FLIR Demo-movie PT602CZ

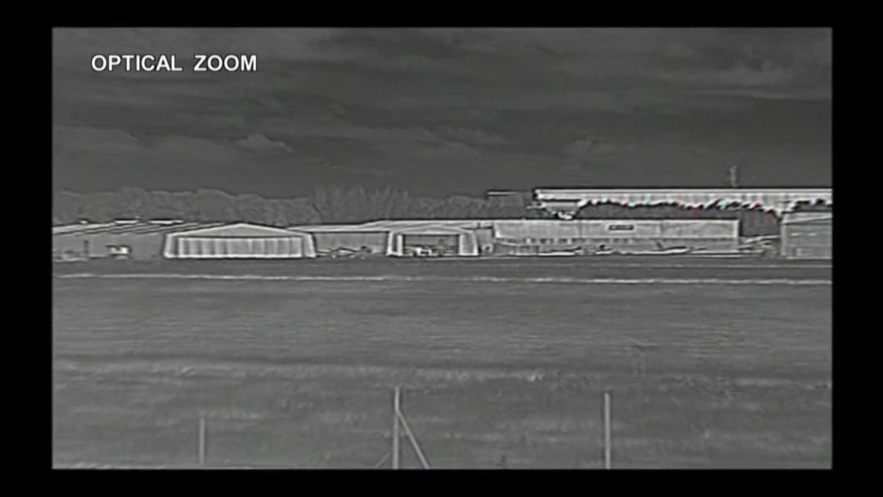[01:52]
with powerful continuous optical zoom capability on the thermal image. It zooms between a 28 degree wide field of view and a 2 degree narrow field of view.
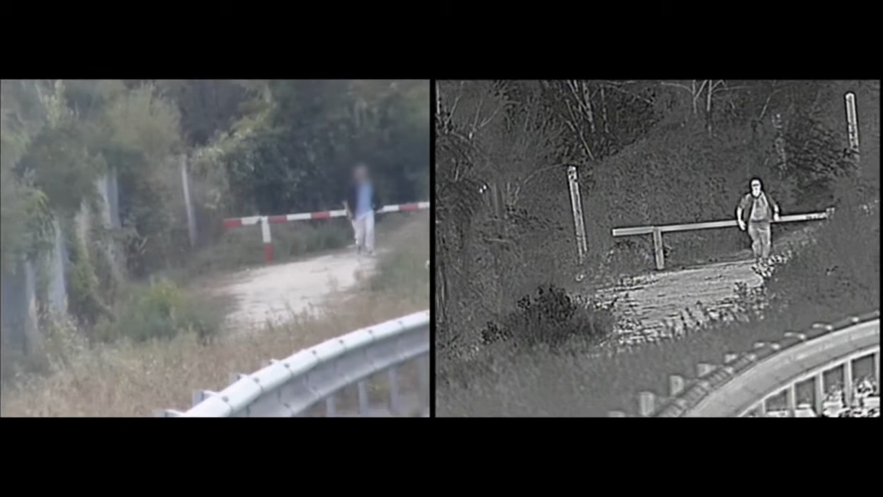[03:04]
The PT602CZ can be connected to a radar system in a slew-to-queue configuration.
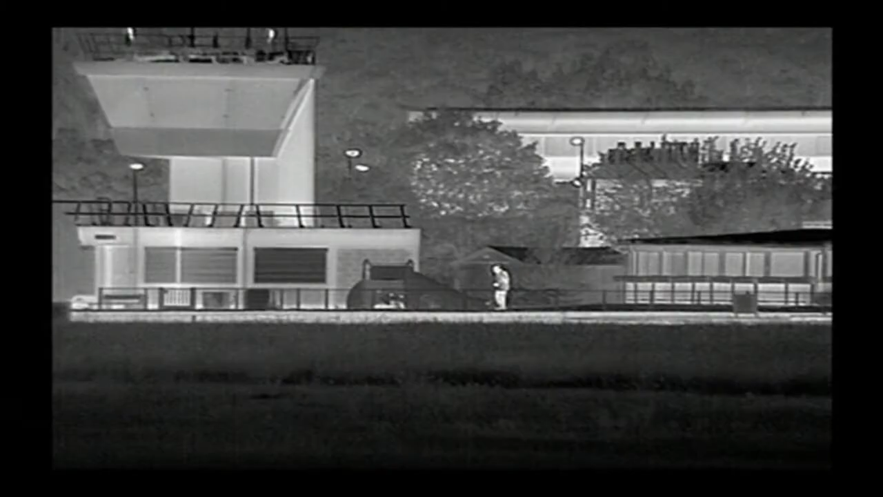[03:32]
Advanced Digital Detail Enhancement, DDE, assures clear, properly contrasted thermal images.